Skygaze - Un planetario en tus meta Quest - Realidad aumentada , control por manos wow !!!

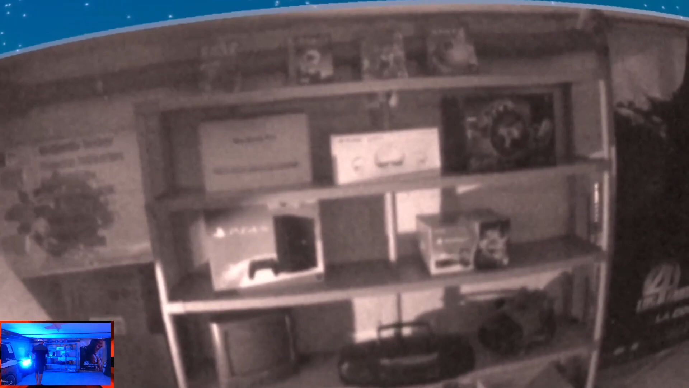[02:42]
Aunque las cámaras de las MetaQuest no tienen mucha calidad. Pero bueno, tienes referencias para no pegarte con las paredes.